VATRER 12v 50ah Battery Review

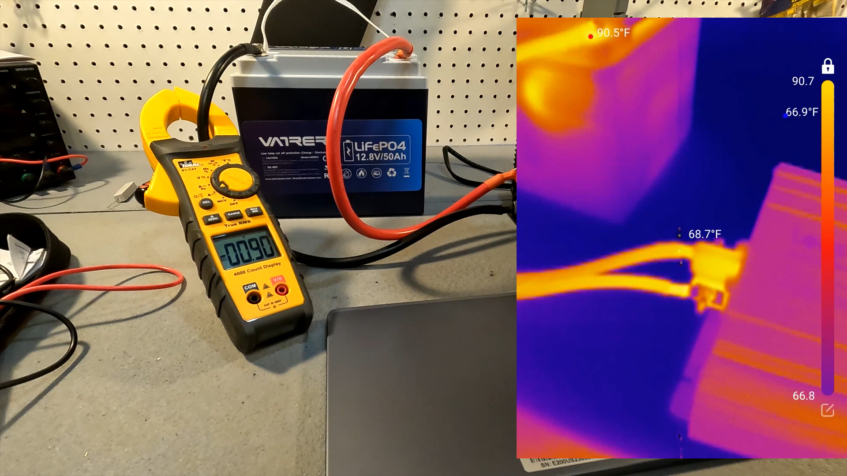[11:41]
On screen: spot 68.7°F
After 10 minutes running at 50 amps, the hottest part is, I mean, the connections to the inverter. You know, they're not even 90 degrees Fahrenheit. Let's look at the connections to the battery. See, they're right at 89 degrees. So these are not, these are not concerning at all. I mean, there's hot spots on the sides of the battery, but again, 88 degrees.